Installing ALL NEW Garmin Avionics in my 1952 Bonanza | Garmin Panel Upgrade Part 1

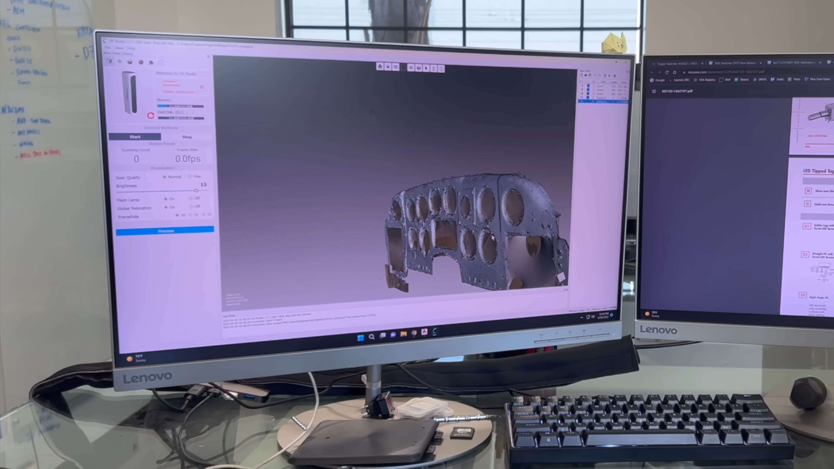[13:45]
and then 3D scanned it to make sure that all of the instrument holes are in exactly the same place.